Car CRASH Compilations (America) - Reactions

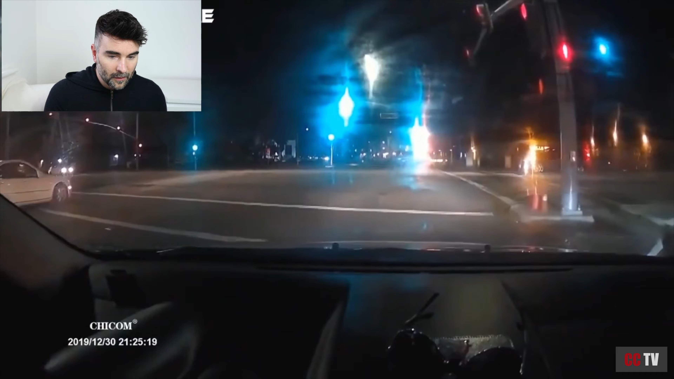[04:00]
oh that's you don't want that out of the lights you don't want that out of the lights oh yeah turns right he's hit the side he's hit the side what's and he's wiped out the other guy and he's wiped out the other driver oh my gosh nuts what are these guys doing and now he's burning